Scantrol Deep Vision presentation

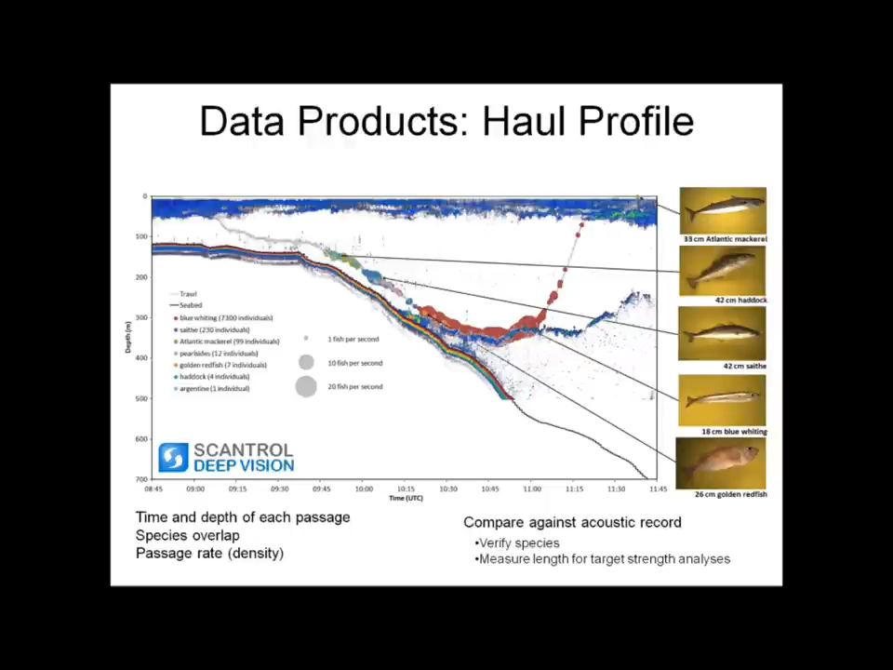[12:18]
And we can measure length all along the way for target strength analysis. For instance, we were in this blue whiting layer for about an hour. Well, we can look at if there were trends in fish size throughout that to be able to better correct for biomass estimates for the acoustic data. So just quickly, conclusions and what I see is the relevance to this session theme.